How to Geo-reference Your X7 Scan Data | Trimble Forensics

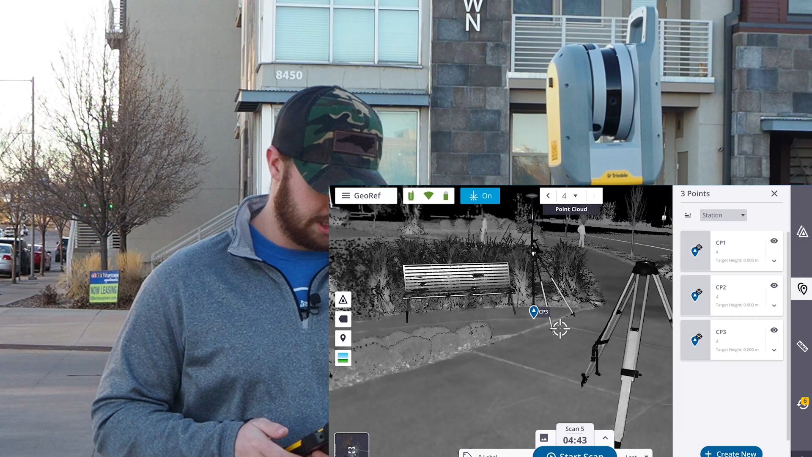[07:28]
I've got four ground control points in capture.
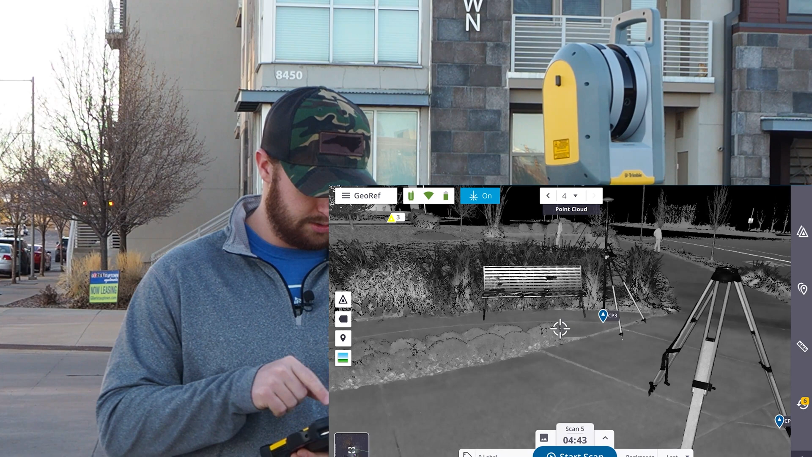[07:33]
So next, what I need to do is actually do a georeference. So I'm going to tap the hamburger menu up on the top left. And you'll see this button, georeference project. I'm going to tap on that.
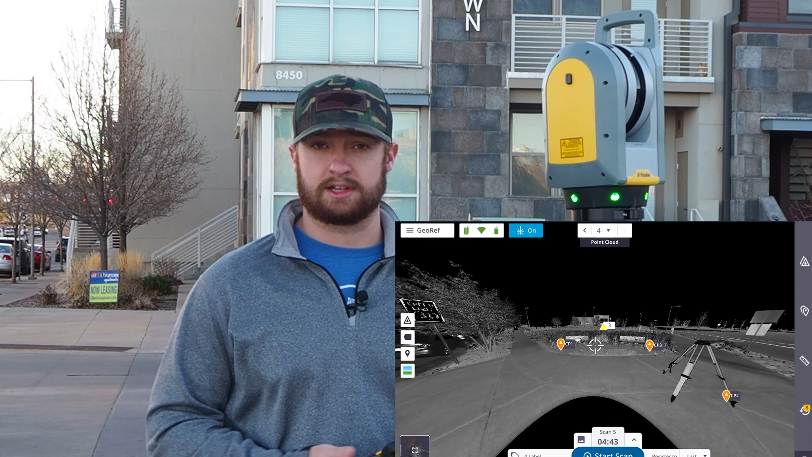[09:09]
So all that's left is to go to the hamburger menu here and export everything back to capture. Thanks for watching guys.